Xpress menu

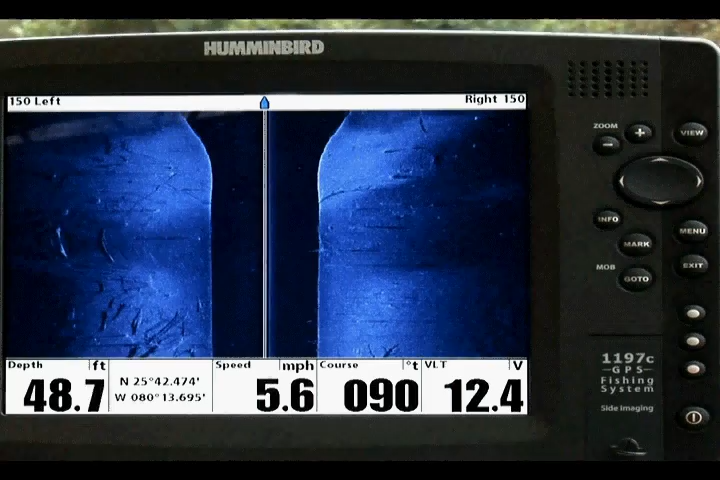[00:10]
On screen: depth 48.7 ft, speed 5.6 mph
Simply press the menu key once while in any side imaging view to access the Express Menu. The SI Side option lets you select which transducer beam will appear on the display.
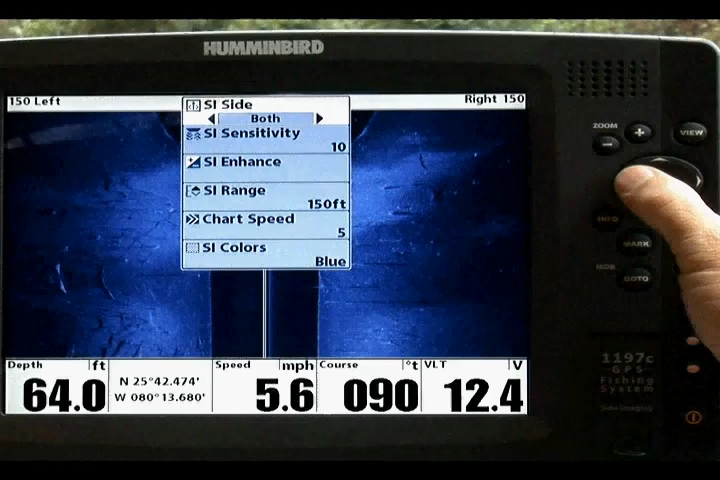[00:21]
On screen: depth 64.0 ft, speed 5.6 mph
The options are left, right, or both. SI Sensitivity controls the brightness of the screen.
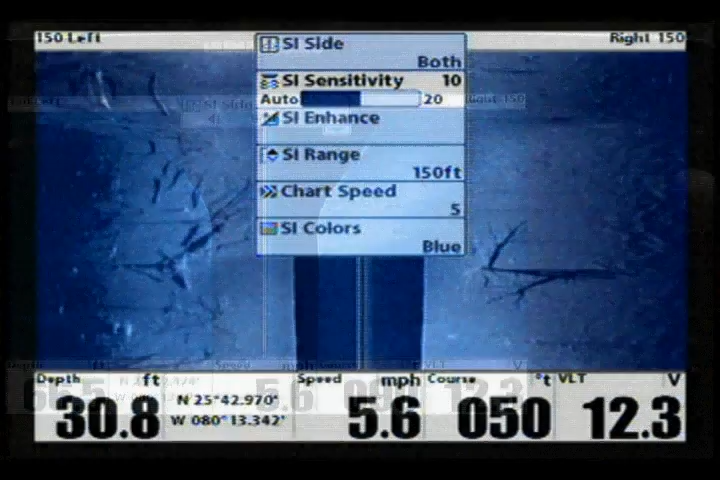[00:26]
On screen: depth 30.8 ft, speed 5.6 mph
As you adjust sensitivity, sonar returns from side imaging will appear brighter or dimmer.
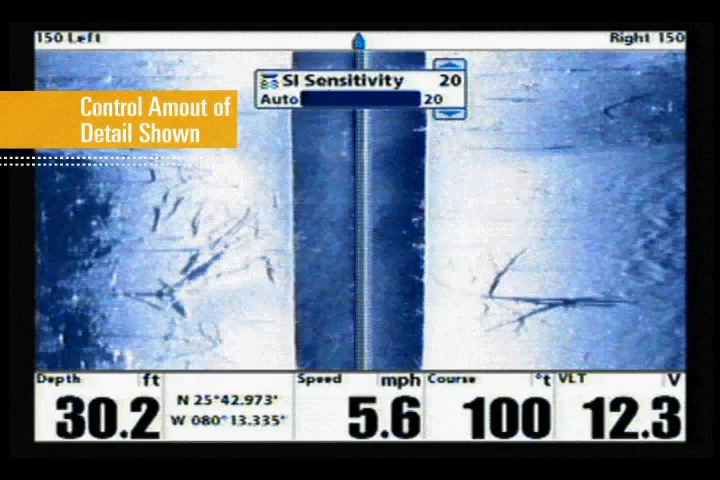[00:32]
On screen: depth 30.2 ft, speed 5.6 mph
Keep in mind this setting affects every return displayed on the screen.
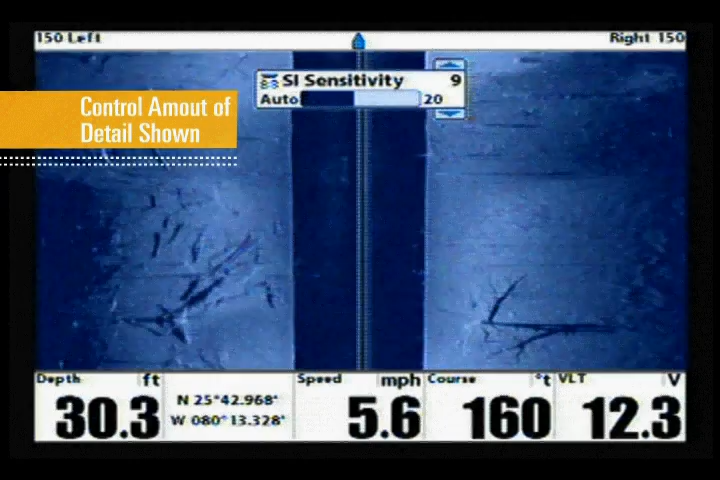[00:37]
On screen: depth 30.3 ft, speed 5.6 mph
The SI Enhance option lets you adjust the side imaging view in three ways, sensitivity, contrast, and sharpness.
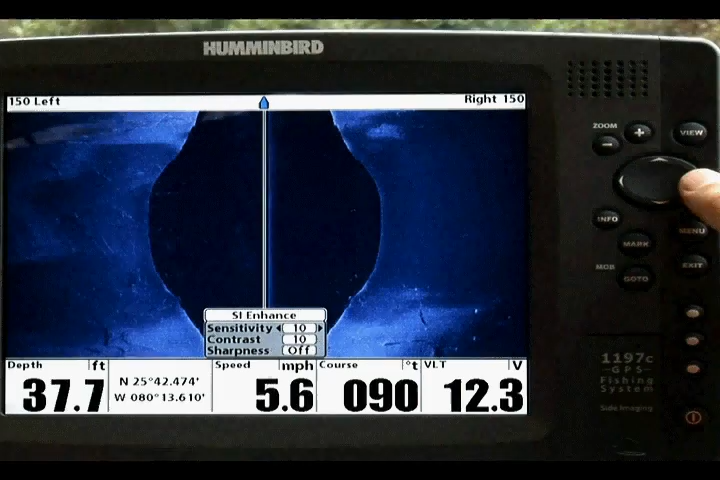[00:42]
On screen: depth 37.7 ft, speed 5.6 mph
Sensitivity controls the detail of the display.
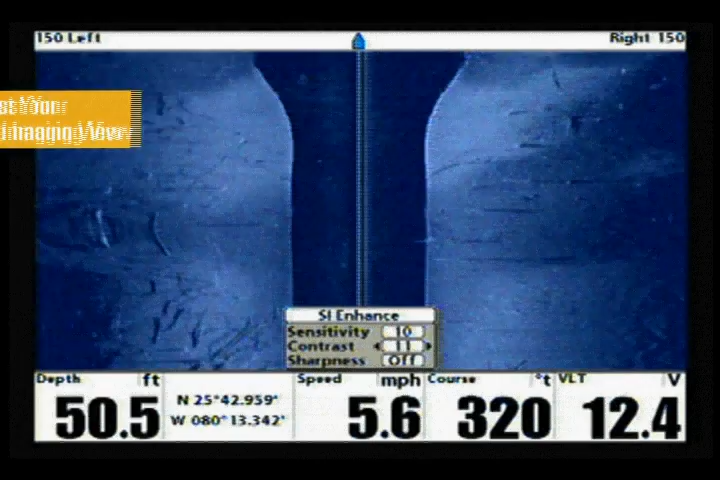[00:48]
On screen: depth 50.5 ft, speed 5.6 mph
Contrast accents the light and dark areas of the side imaging data to increase return definition.
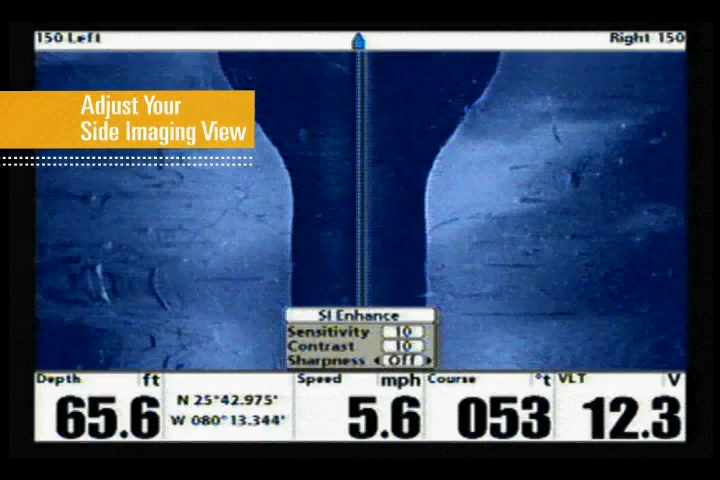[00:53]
On screen: depth 65.6 ft, speed 5.6 mph
Sharpness filters the view to create crisp edges on the side imaging data.
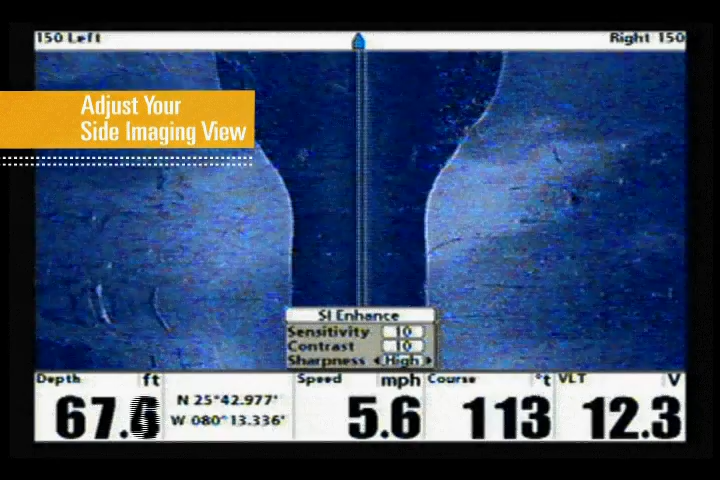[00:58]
On screen: speed 5.6 mph
Setting the sharpness to high will increase the number of fish that appear on screen.
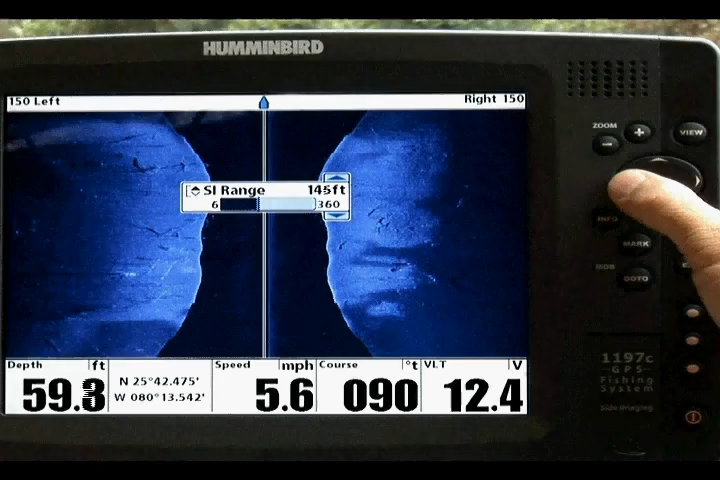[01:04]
On screen: depth 59.3 ft, speed 5.6 mph
SI Range allows you to adjust the range that will be displayed in the side imaging views. The range must be set manually.
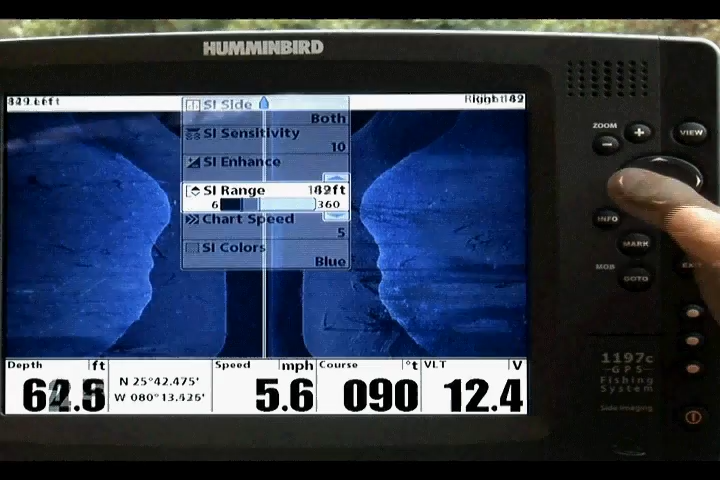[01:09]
On screen: speed 5.6 mph
Chart speed sets the speed at which the side imaging information moves down the display. A faster speed moves more information through the side imaging view,
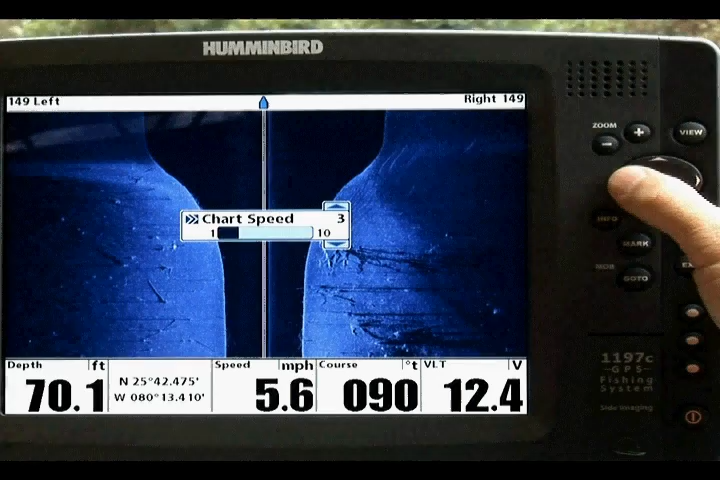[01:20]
On screen: depth 70.1 ft, speed 5.6 mph
while a slower speed keeps the information on the display longer. This option allows you to adjust the speed to your personal preference. SI Colors allows you to choose the color palette used in the side imaging display.